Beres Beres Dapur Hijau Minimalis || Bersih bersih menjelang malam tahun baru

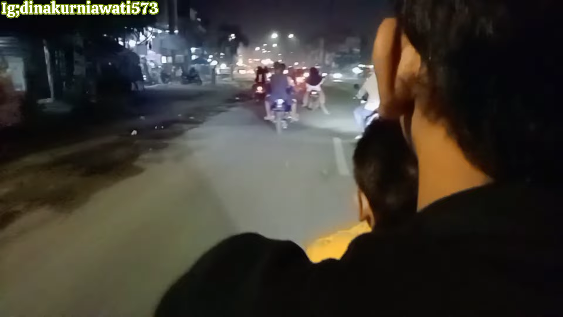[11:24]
tuh sekitar jam 10 malam Itu tuh semua orang tuh baru keluar gitu teman-teman Jadi jam 10
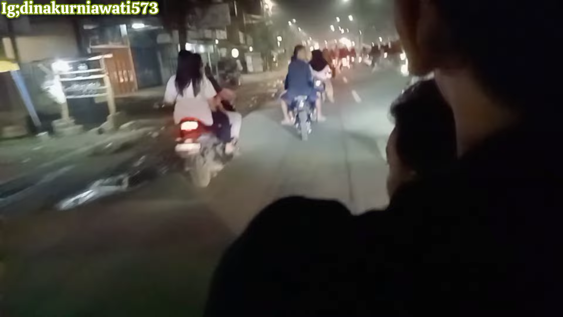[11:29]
malam tuh orang-orang tuh baru keluar Ini tuh gak biasanya gitu ya Jam